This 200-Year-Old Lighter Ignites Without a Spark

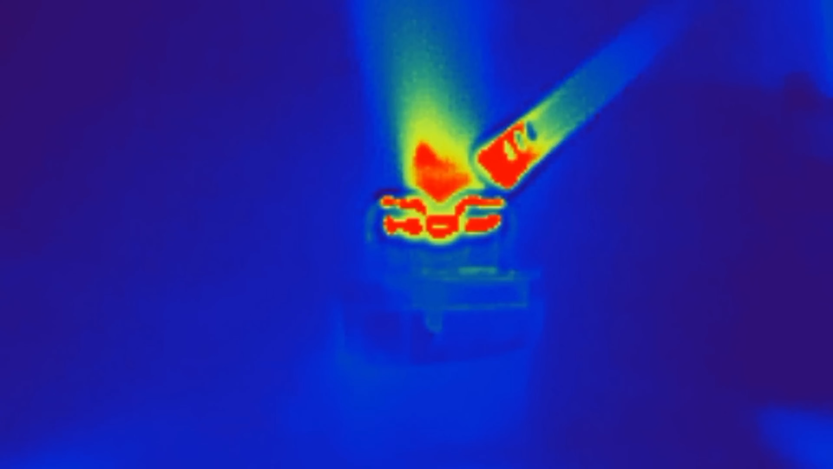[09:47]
But it just kind of gets really warm and then stays really warm for about six hours.
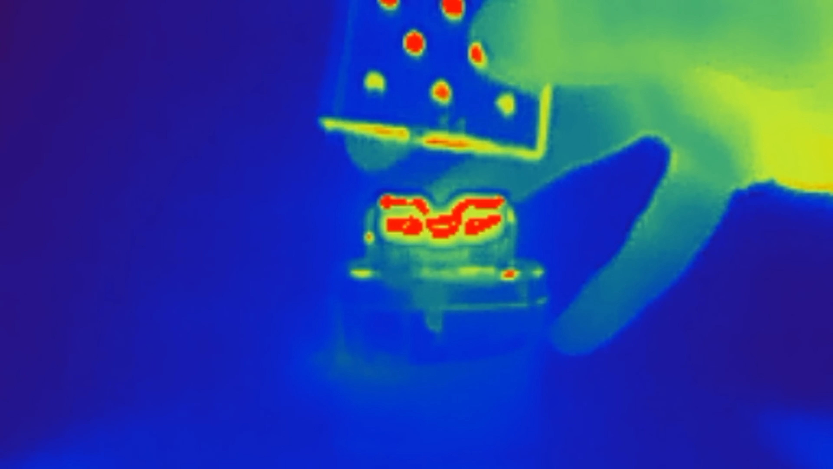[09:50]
That's because lighter fluid is somewhat volatile.
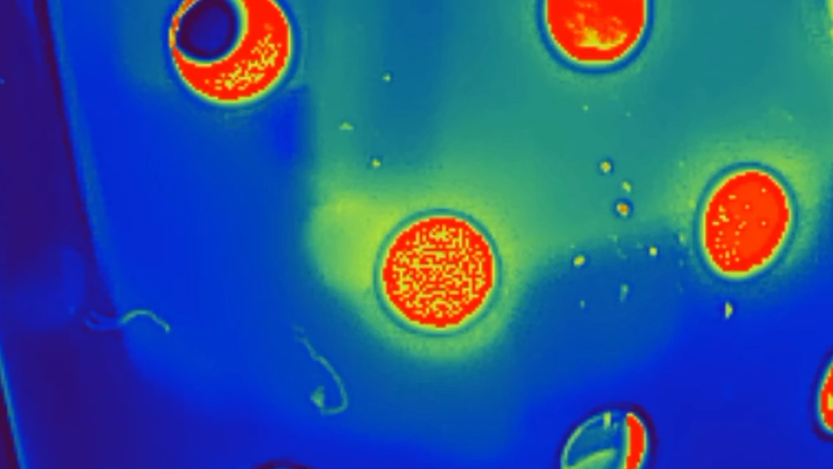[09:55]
So it's evaporating all the time and it's passing over this catalytic wool,
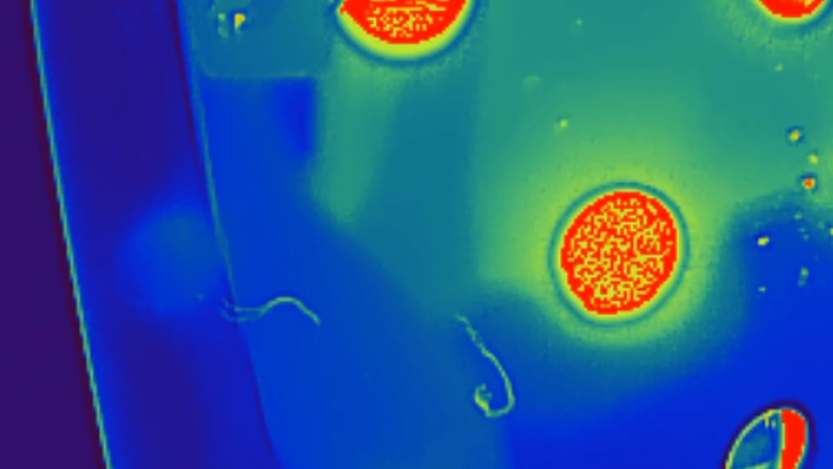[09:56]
which again is just a ceramic wool with a platinum coating,
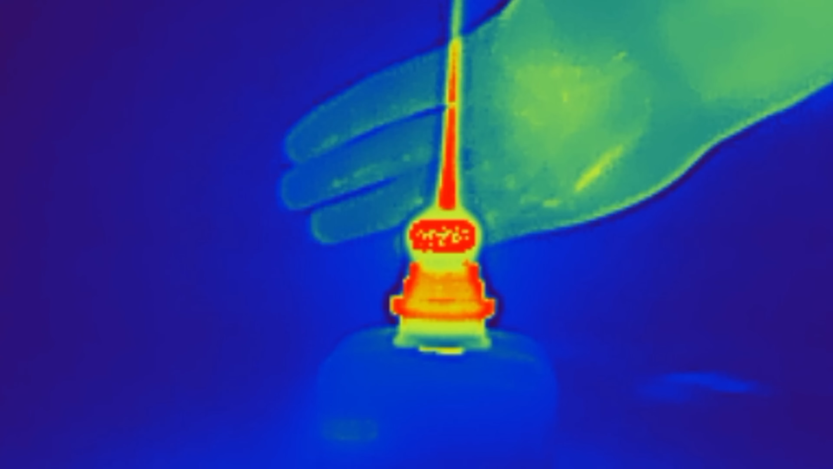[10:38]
And just like with the Zippo hand warmer, it stays hot.
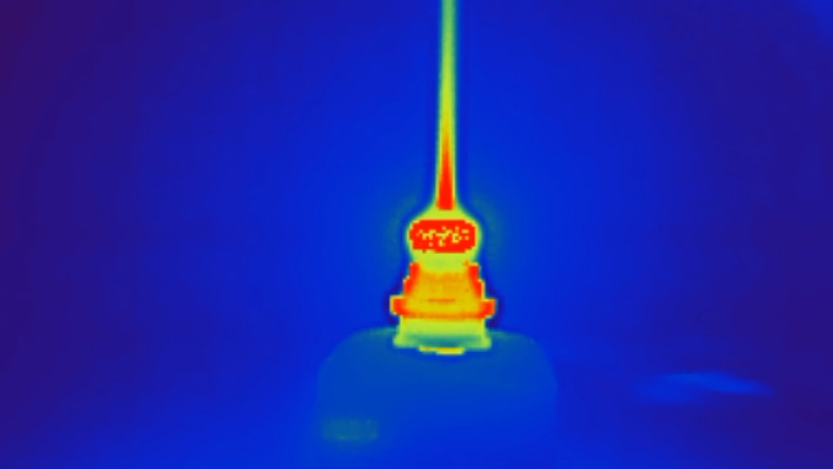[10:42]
The large surface area of platinum is less obvious with this thing.
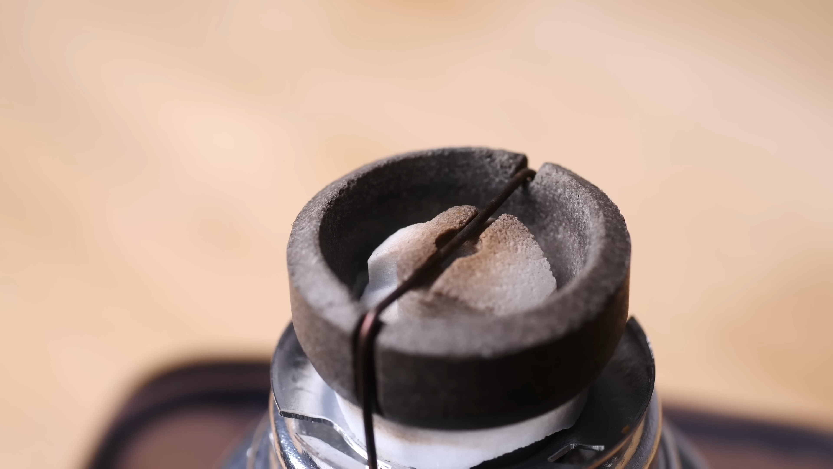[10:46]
But if you look up close, you can see that ceramic surface is really rough. And of course that rough surface is coated in platinum.
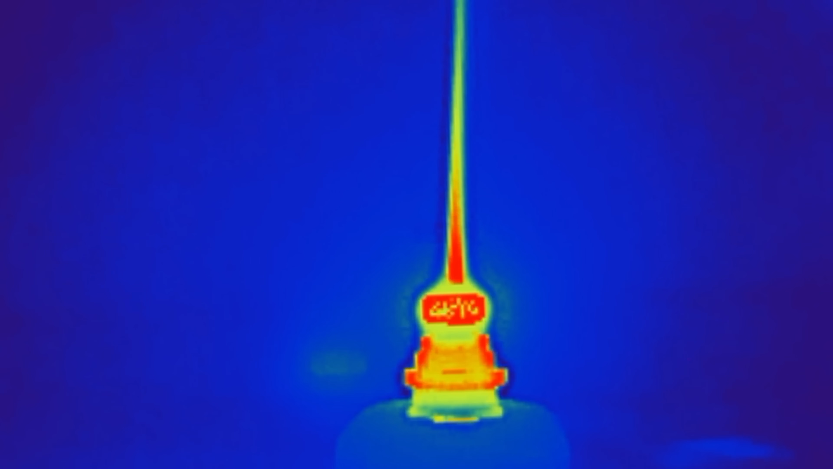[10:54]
In this case, it's the alcoholic solvent that adsorbs onto the platinum and reacts with oxygen.
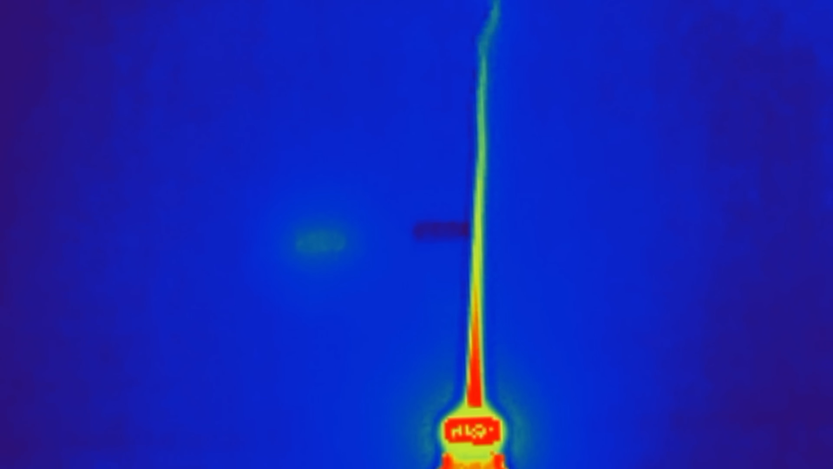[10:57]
But again, it's this weird kind of controlled burning.
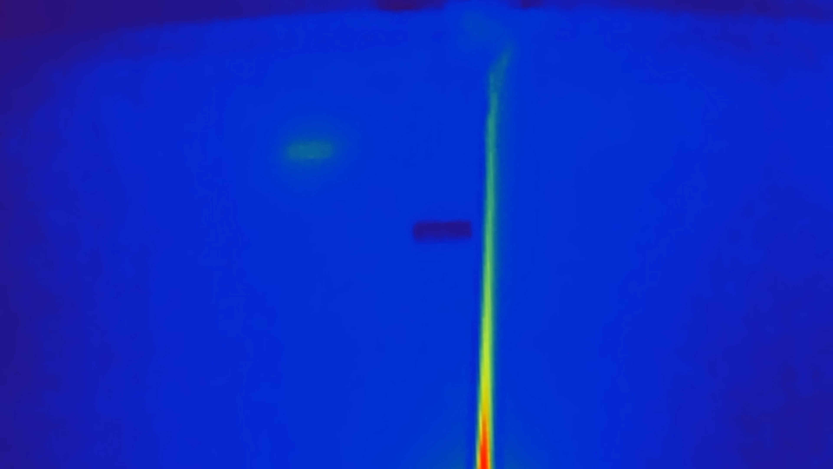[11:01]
It's hot, but it's not too hot.
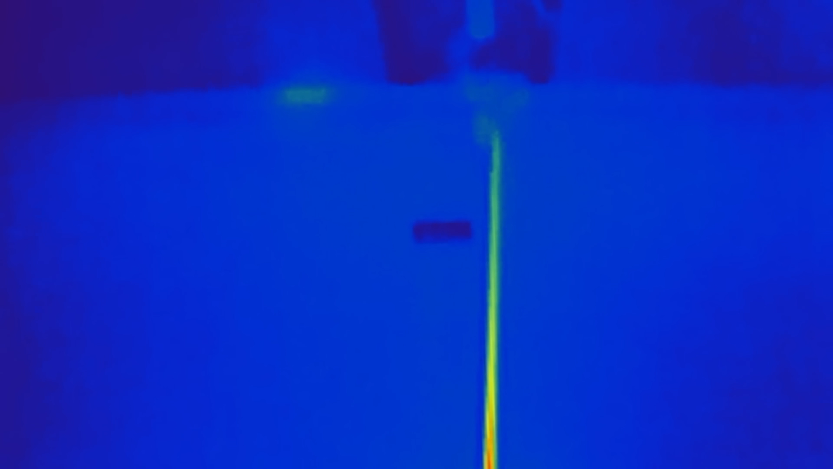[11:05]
There's no flame, but it's self-sustained. The coolest example though, in my opinion, is this thing, a hydrogen fuel cell.